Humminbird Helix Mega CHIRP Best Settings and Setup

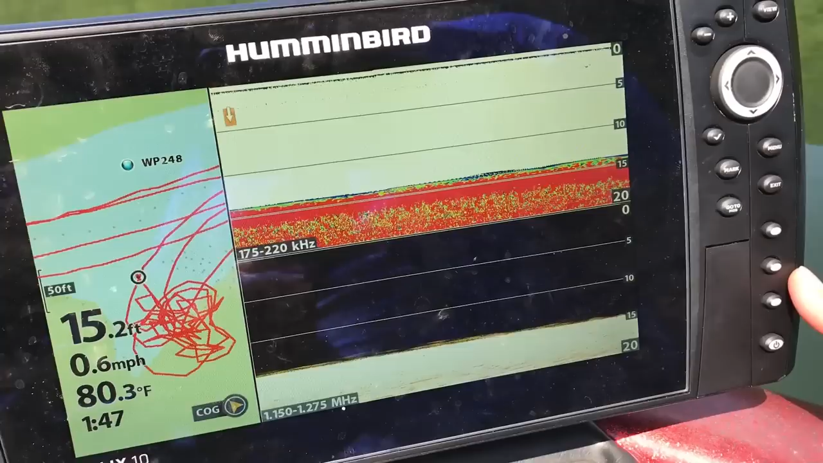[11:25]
On screen: depth 15.2 ft, water 80.3°F, speed 0.6 mph
Now Humminbird on the nines or on the nines, tens,
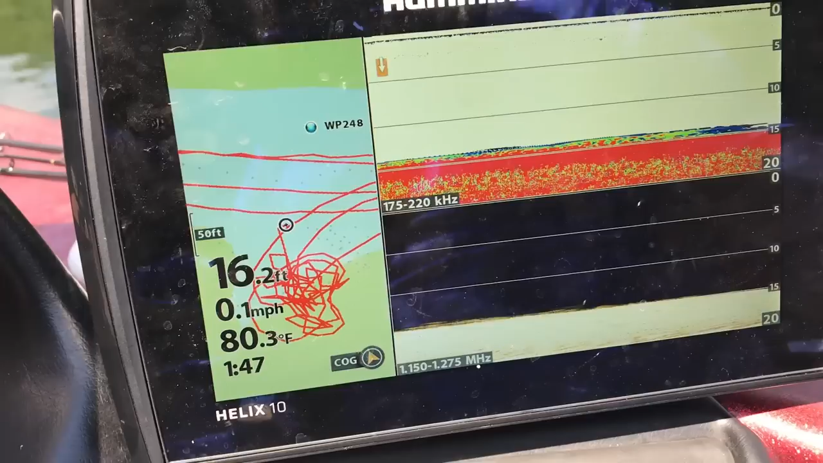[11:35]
On screen: depth 16.2 ft, water 80.3°F, speed 0.1 mph
It's buttons. Five presets would be awesome. It would help us out so much.
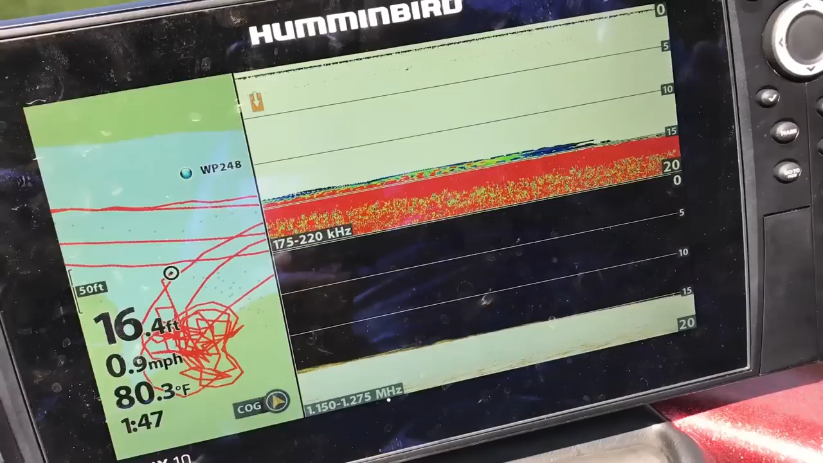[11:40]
On screen: depth 16.4 ft, water 80.3°F, speed 0.9 mph
But a good little trick you know if you're going forward again you can hit view.
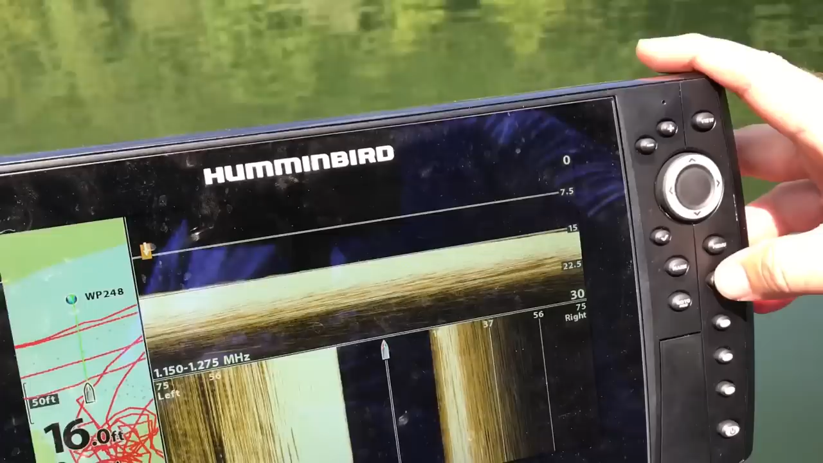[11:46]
On screen: depth 16.0 ft
If you're going back a certain view you can hit exit.
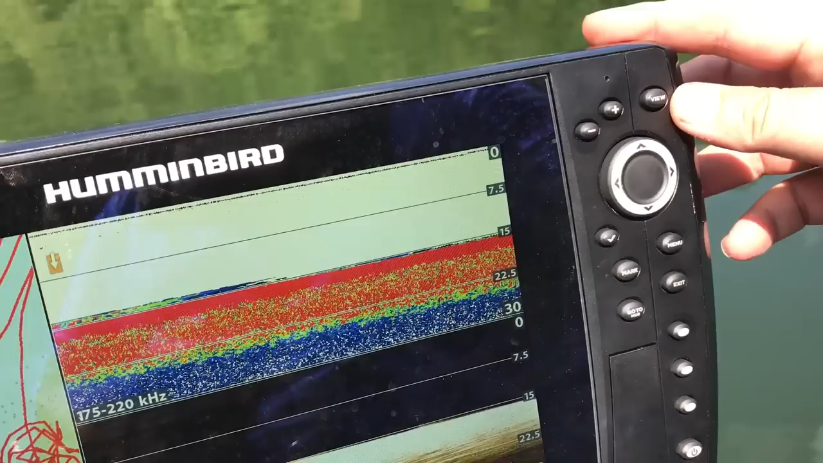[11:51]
But you can also press and hold that view button and you get a little menu.
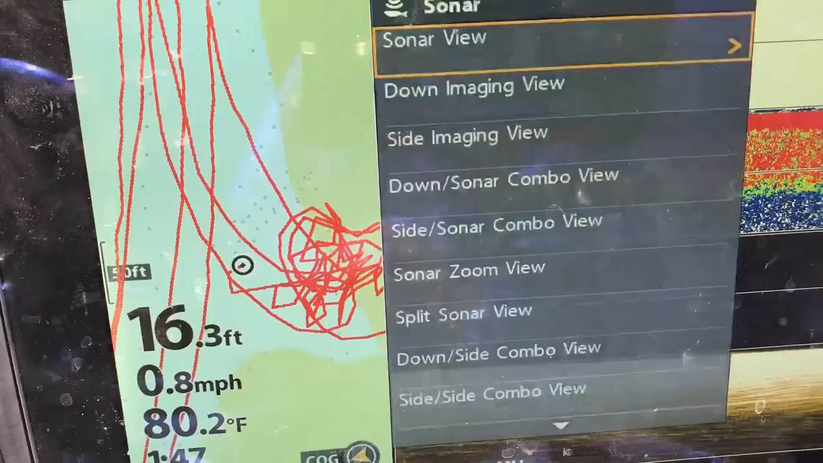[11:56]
On screen: depth 16.3 ft, water 80.2°F, speed 0.8 mph
And you can go in and look at all of your sonar. So it's a quick little shortcut.
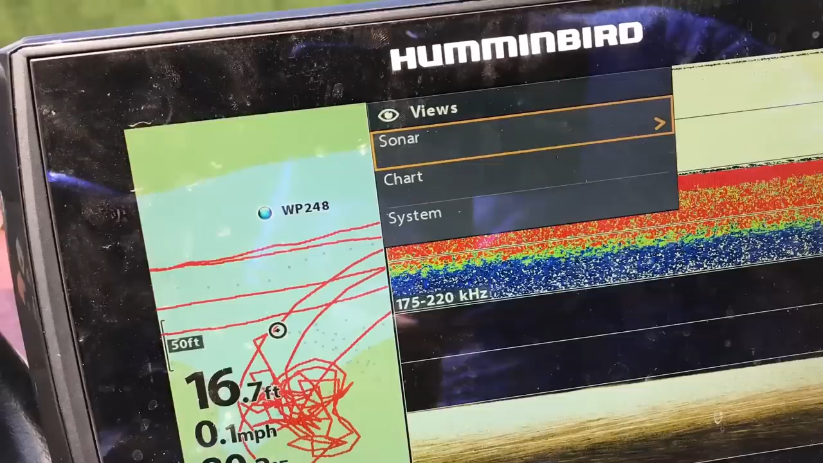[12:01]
On screen: speed 0.1 mph
You can hit exit to go out. You can go into your chart.
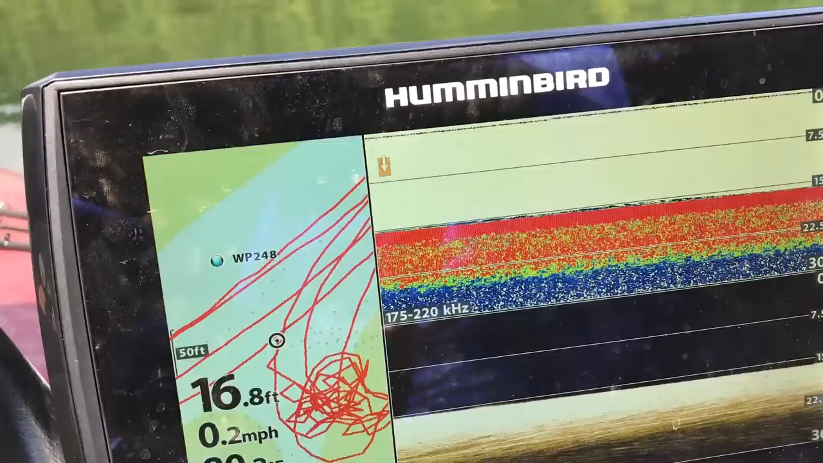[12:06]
On screen: depth 16.8 ft, speed 0.2 mph
It's a nice little shortcut just by pressing and holding view that will come up and help you get to things a little faster.
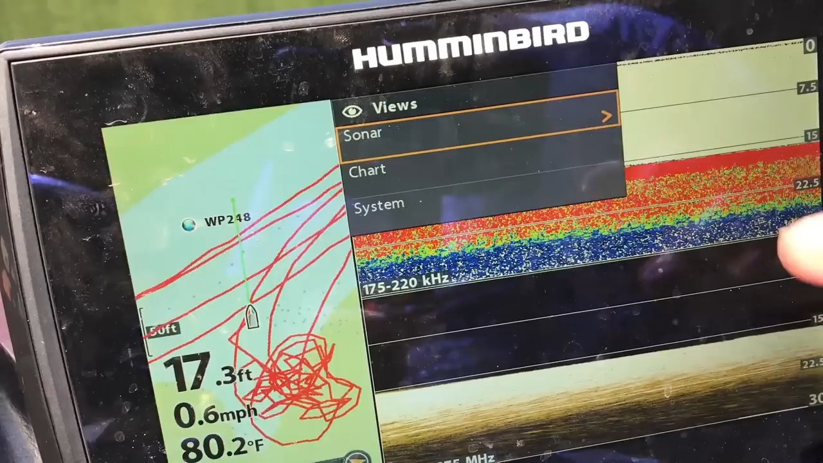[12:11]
On screen: depth 17.3 ft, water 80.2°F, speed 0.6 mph
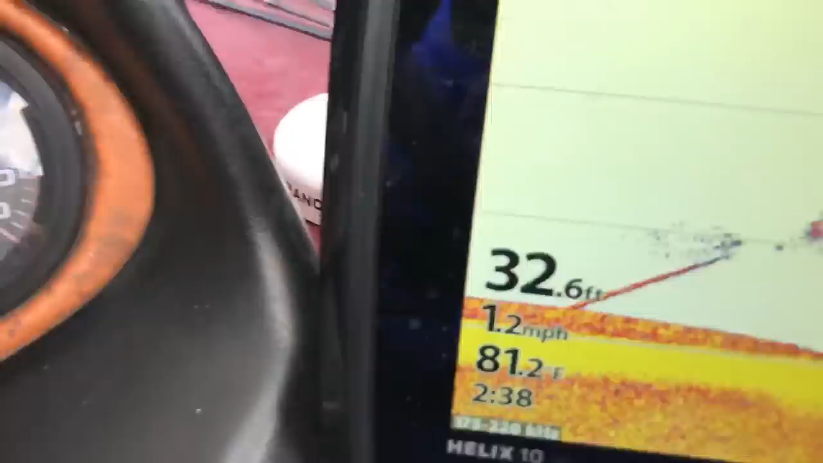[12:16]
On screen: depth 32.6 ft, water 81.2°F, speed 1.2 mph
So that's what a bass is going to look like. You can see he's coming up chasing that ball of shad.
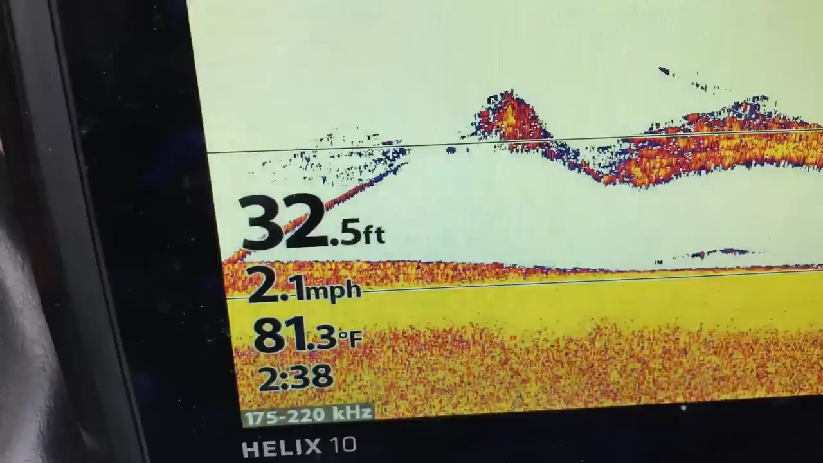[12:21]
On screen: depth 32.5 ft, water 81.3°F, speed 2.1 mph
Now I'm going to jump right in. I'm going to hit menu twice.
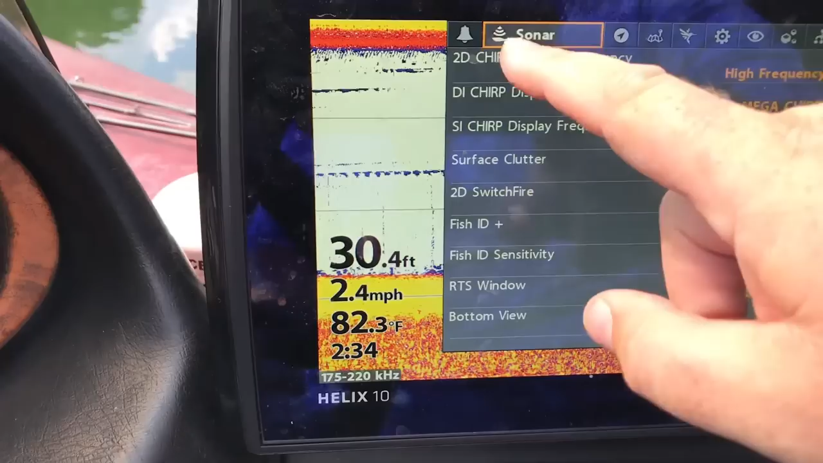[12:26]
On screen: depth 30.4 ft, water 82.3°F, speed 2.4 mph
We're going to go into sonar here. And I'm going to show you my settings on it.
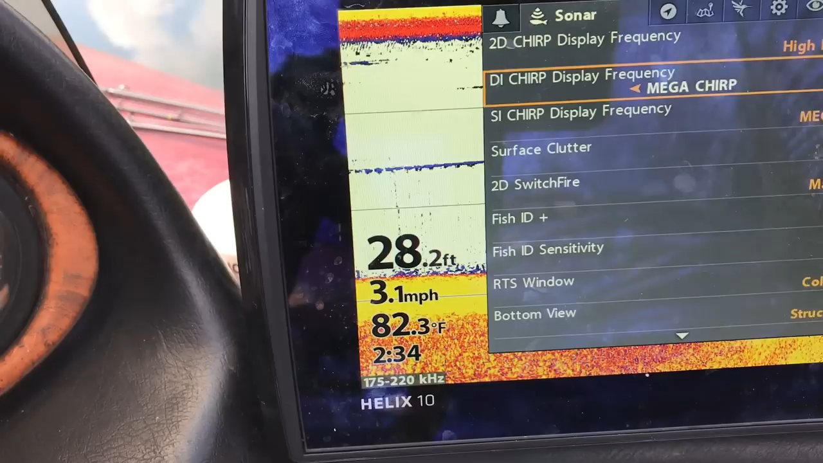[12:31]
On screen: depth 28.2 ft, water 82.3°F, speed 3.1 mph
I keep my surface clutter you know pretty low.
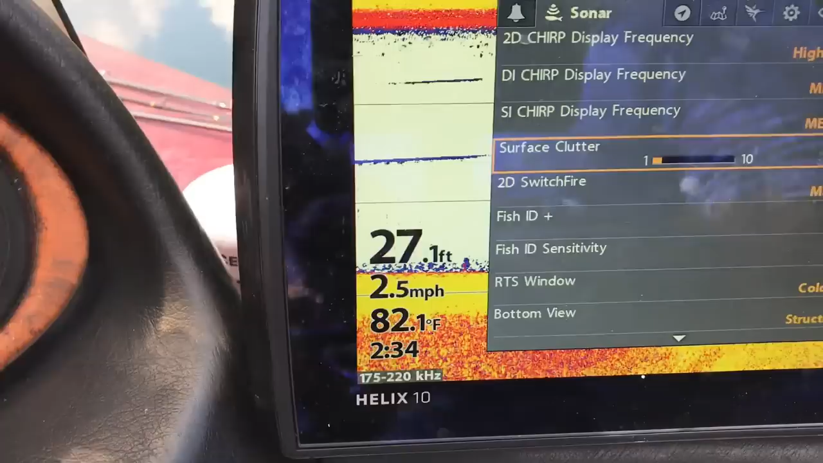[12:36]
On screen: depth 27.1 ft, water 82.1°F, speed 2.5 mph
Two or one unless it's just really you know crap all over the water.
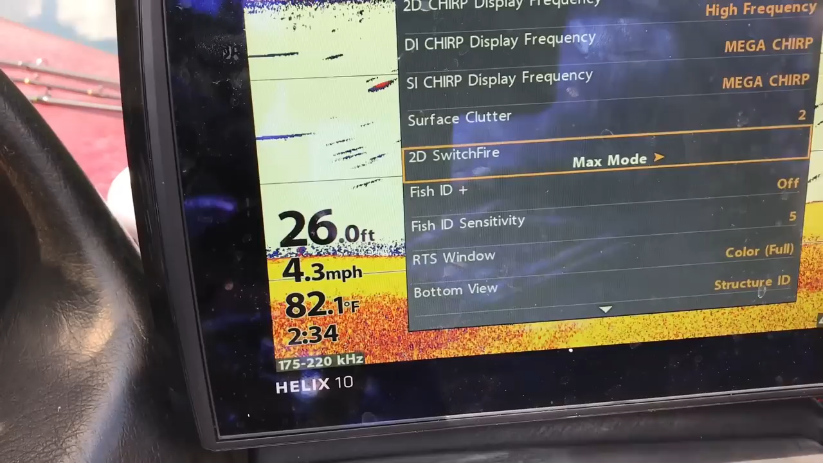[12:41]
On screen: depth 26.0 ft, water 82.1°F, speed 4.3 mph
My switch mode on the console I will keep it on clear mode.
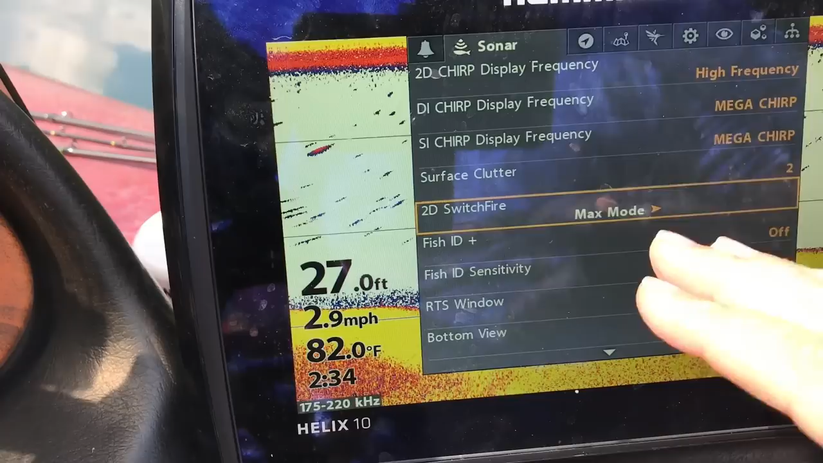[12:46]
On screen: depth 27.0 ft, water 82.0°F, speed 2.9 mph
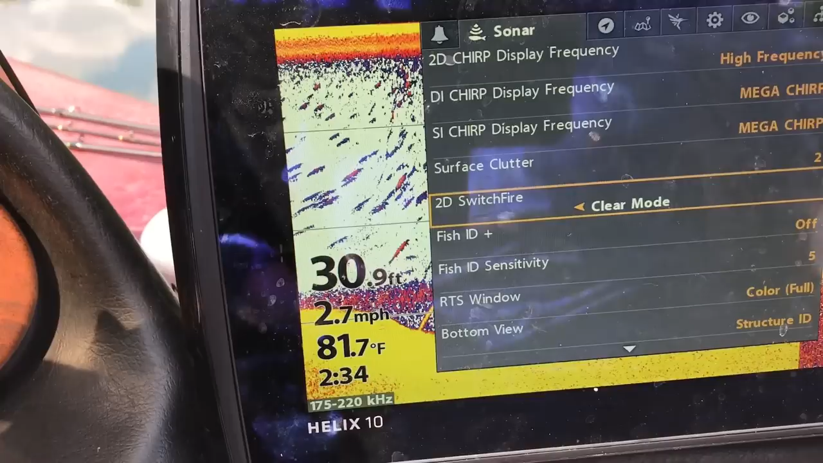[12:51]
On screen: depth 30.9 ft, water 81.7°F, speed 2.7 mph
So but up front especially when I'm jigging when I'm vertical fishing I'm going to keep it on max mode.
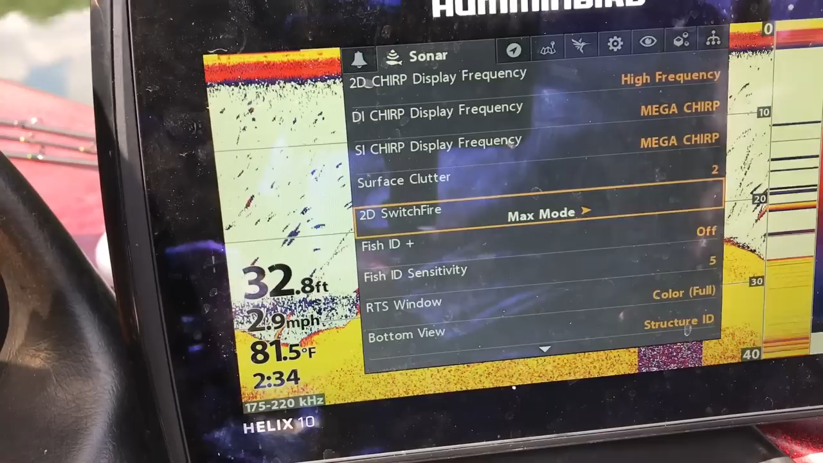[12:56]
On screen: depth 32.8 ft, water 81.5°F, speed 2.9 mph
So I keep it on clear mode here.